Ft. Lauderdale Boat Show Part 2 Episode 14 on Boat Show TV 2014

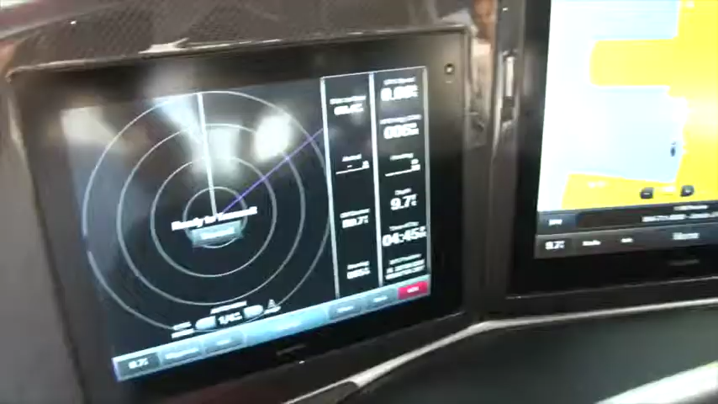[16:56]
A lot of guys have been going with full electronics packages,